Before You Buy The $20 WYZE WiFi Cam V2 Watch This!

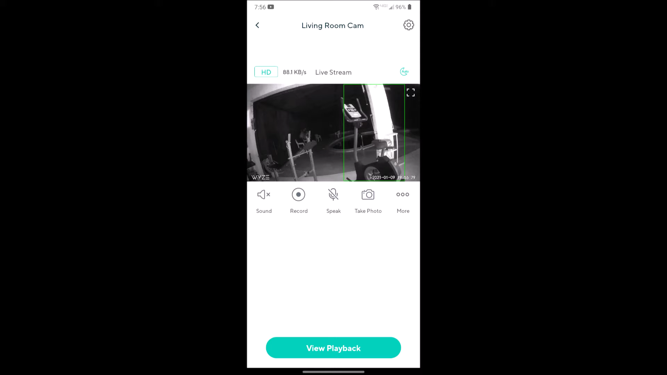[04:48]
You can also connect multiple cameras and label them for the different areas or rooms you have in place.